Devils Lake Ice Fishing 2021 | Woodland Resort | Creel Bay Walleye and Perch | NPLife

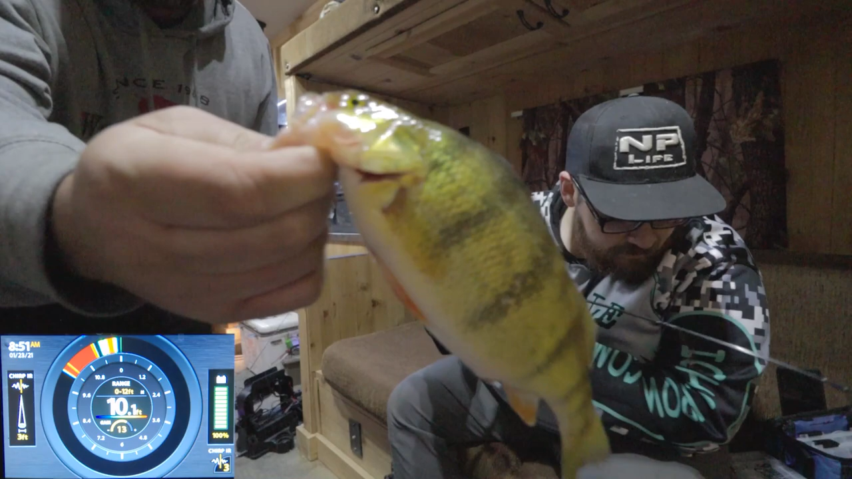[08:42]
Oh, look at you. See, you got a big perch? Look at this. Giant walleye!